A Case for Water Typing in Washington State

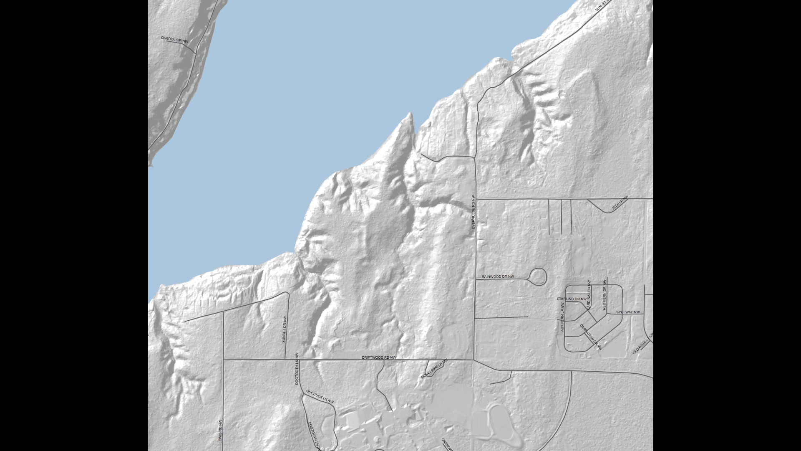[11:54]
A quick glance reveals a clear channel, as well as tributary streams.
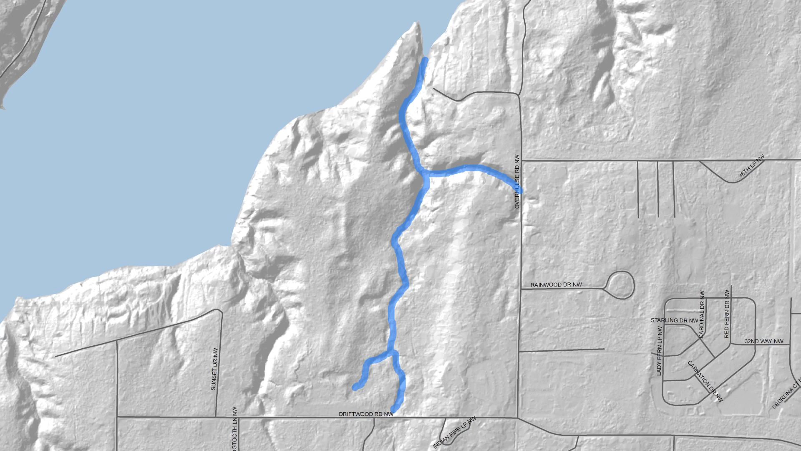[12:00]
Again, here's the current regulatory map and here's the LIDAR. The qualitative difference is huge. Ground truthing by Wild Fish Conservancy shows the actual extent of Snyder Creek's watershed.